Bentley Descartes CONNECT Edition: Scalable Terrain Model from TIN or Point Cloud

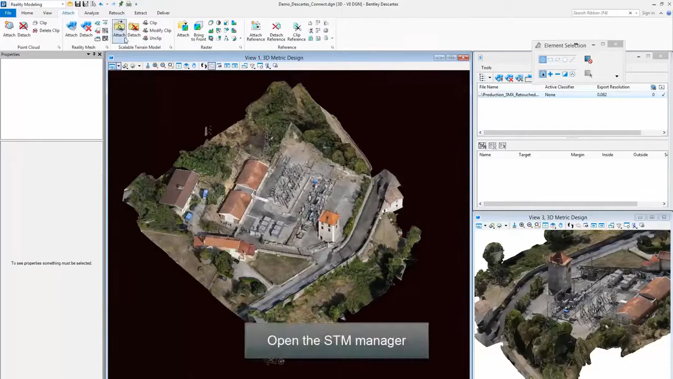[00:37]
Open the STM Manager Step 6.
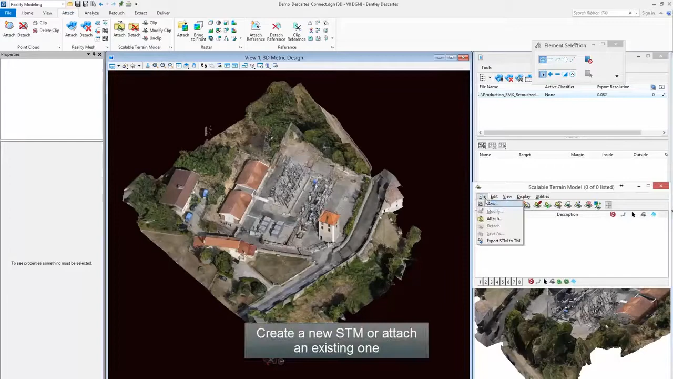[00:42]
Create a new STM or attach an existing one Step 7.
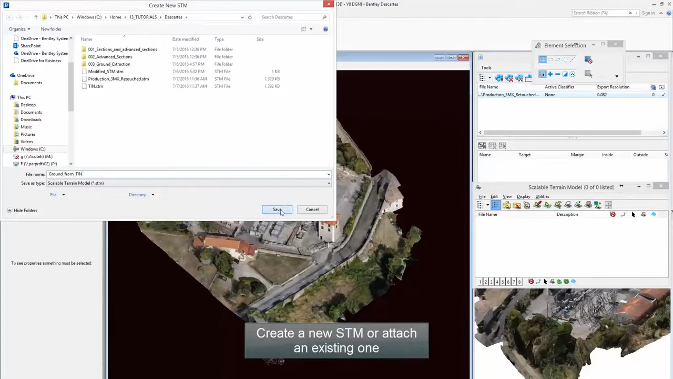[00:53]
Attach your Terrain, TIN, or Point Cloud Step 7.
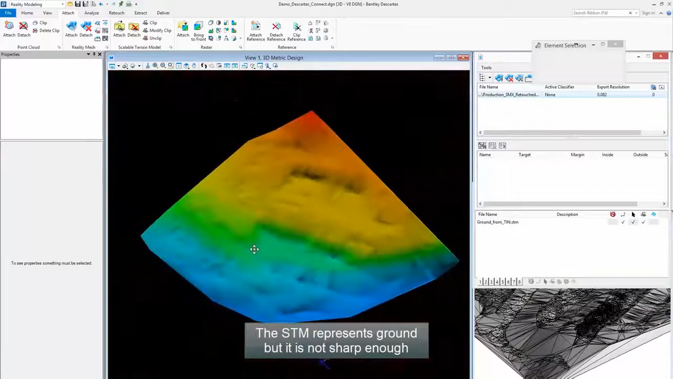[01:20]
The STM represents ground, but it is not sharp enough Step 7. Break lines must be added Step 8.
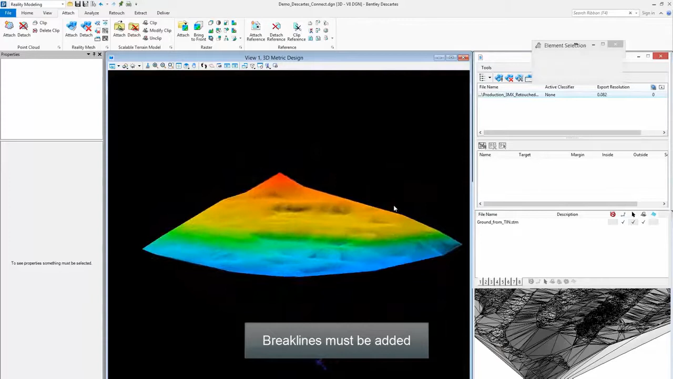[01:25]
They will be snapped on the reality model Step 9.
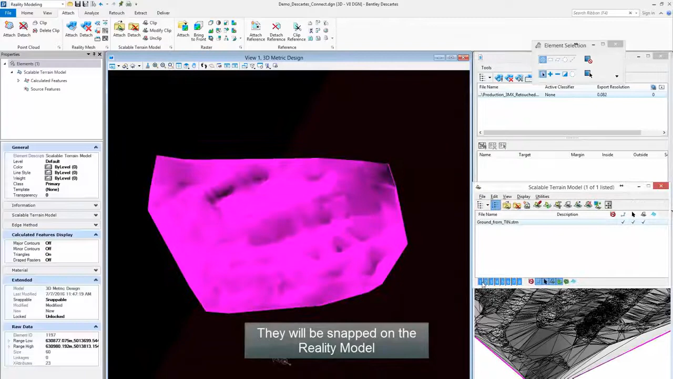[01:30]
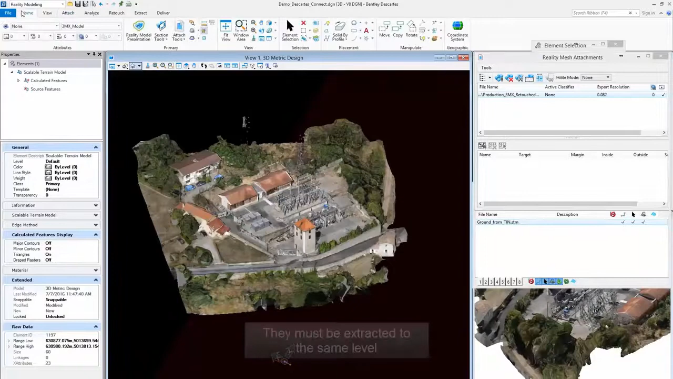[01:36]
They must be extracted to the same level Step 9.
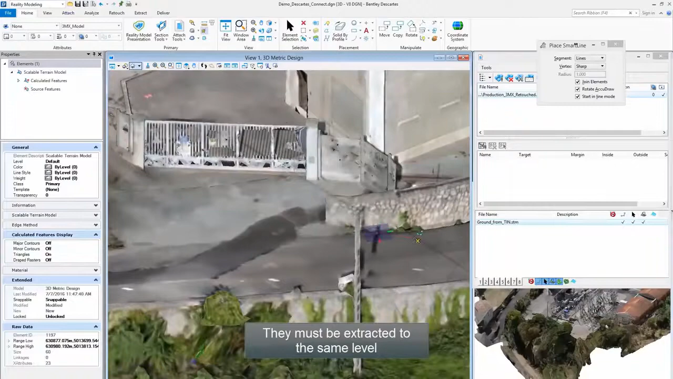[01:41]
Note that section tools can be very useful for this purpose Step 9.